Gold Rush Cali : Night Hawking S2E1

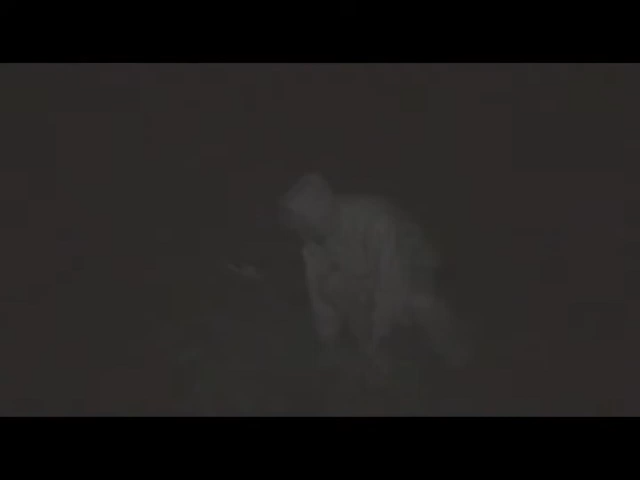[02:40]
You got a plastic shovel? I don't. You want to use mine? Yeah.
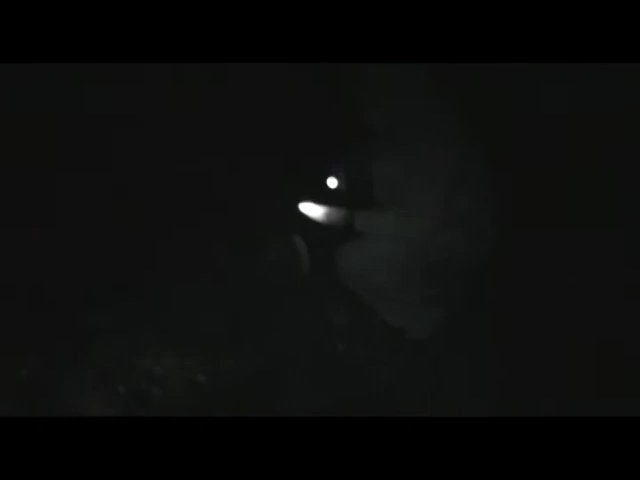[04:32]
Well, you know, there's your first target. You didn't throw it away, did you? No, it's right here. Yep. There's your first target, you know. Usually, I'd say 75% of the time, it's actually probably 90% of the time, it's nails and bullets out here. But we found quite a bit of gold out here so far. So hopefully we were able to show you guys a nugget tonight. Keep watching. He's filling his hole in.
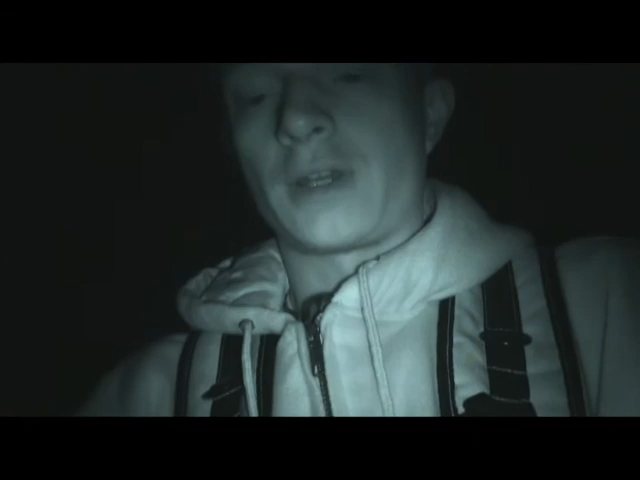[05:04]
So found a nice little nugget, probably about 0.3 or 4 nugget. Show you guys here.